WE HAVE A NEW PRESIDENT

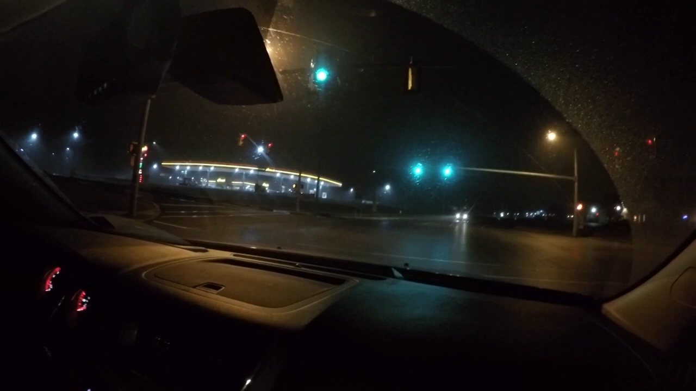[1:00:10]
I'm like, dude, you can't do that. You can turn right on red, but you can't turn left on red. Why is it whenever you see something wrong, there's never a cop around? Speaking of cop, be cool, guys.
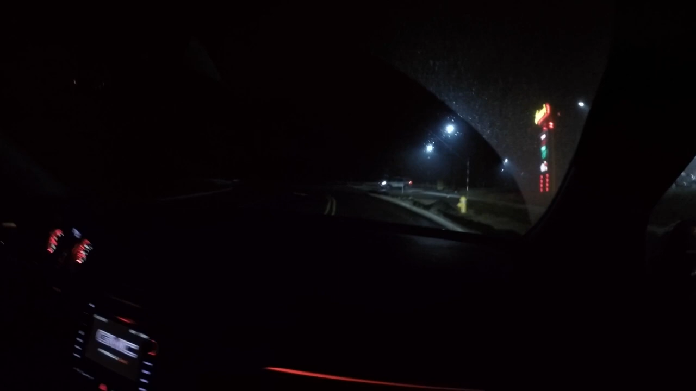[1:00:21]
Be cool. Why are they stopping? You got to put out your weed. I can't wait to smoke those. I can't wait to smoke the therapeutic air thing they're sending me. It's not technically smoking. You're putting organic things into your body.